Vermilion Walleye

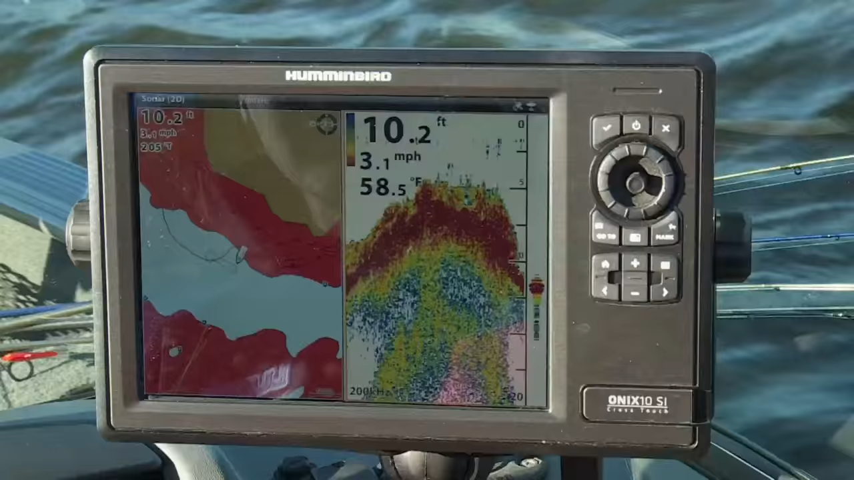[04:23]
On screen: depth 10.2 ft, water 58.5°F, speed 3.1 mph
You know, the combination of a hummingbird with the Lake Master chip with the Minn Kota trolling motor,
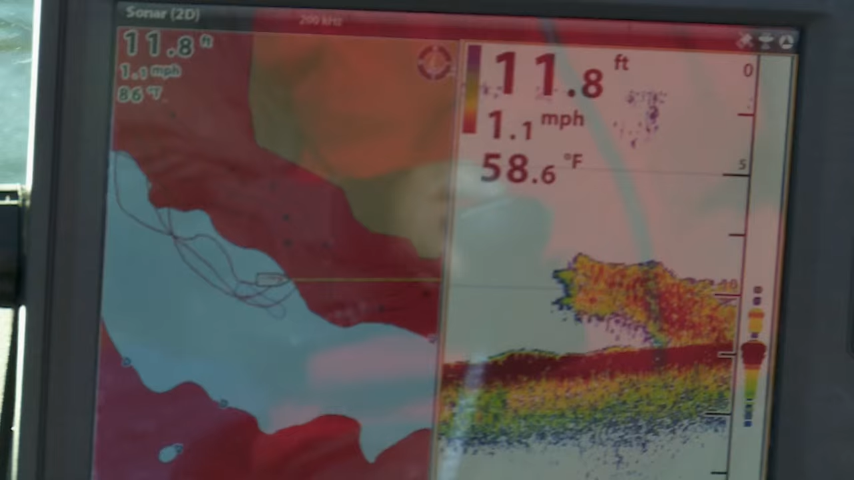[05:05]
On screen: depth 11.8 ft, speed 1.1 mph
Here we go, Al. We got a, looks like a school of perch on here, big school of perch with some fish laying right underneath.
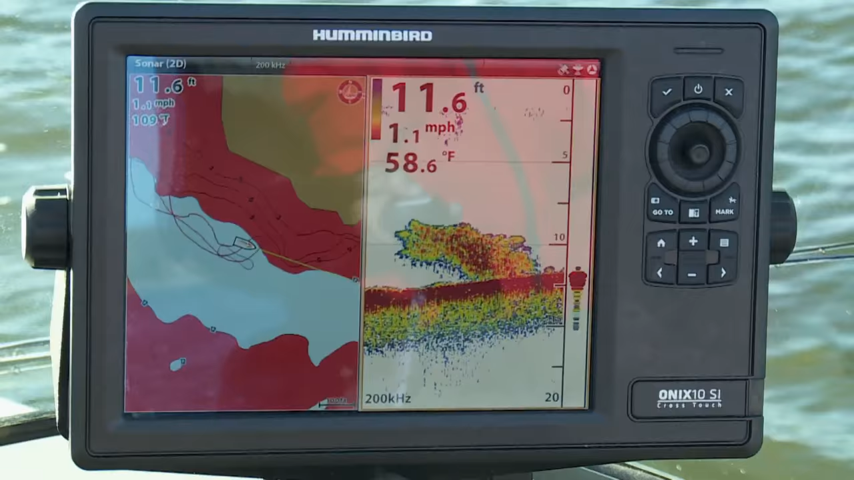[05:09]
On screen: depth 11.6 ft, speed 1.1 mph
Yeah, I see. I'm in them now. But there was some fish back.
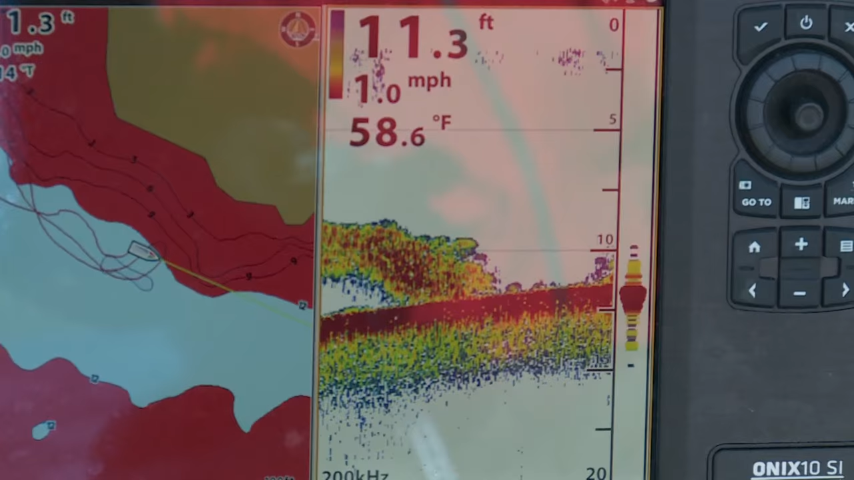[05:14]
On screen: depth 11.3 ft, water 58.6°F, speed 1.0 mph
You went through some fish. That probably is though my balls. Yeah, right here. Oh, yeah. Big pot of bait.
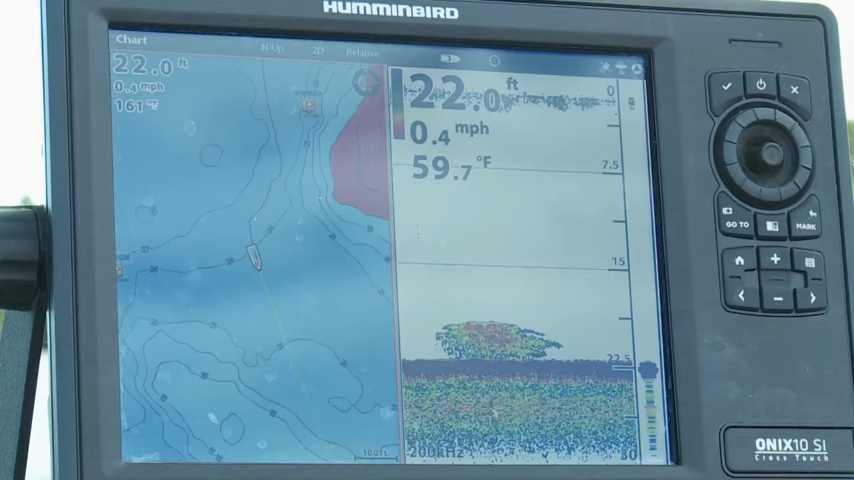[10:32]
On screen: depth 22.0 ft, water 59.7°F, speed 0.4 mph
You're seeing a few marks down here. Excellent.
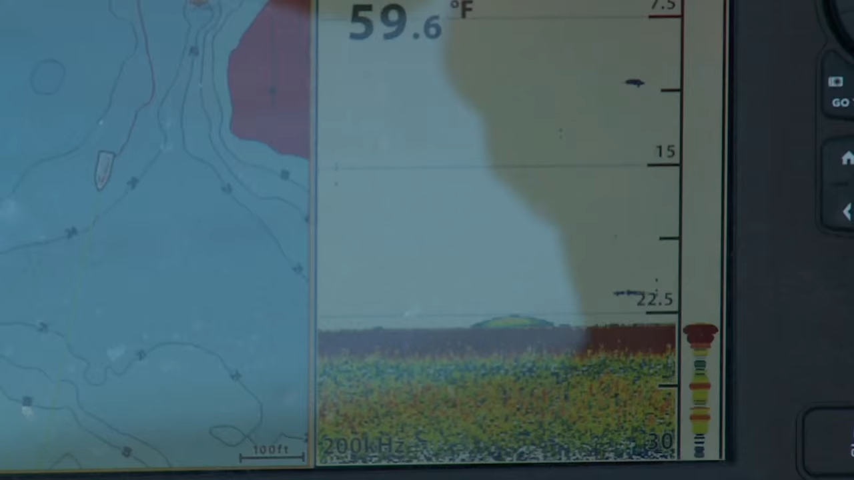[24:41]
On screen: water 59.6°F
Looks like a giant football. I'll take them.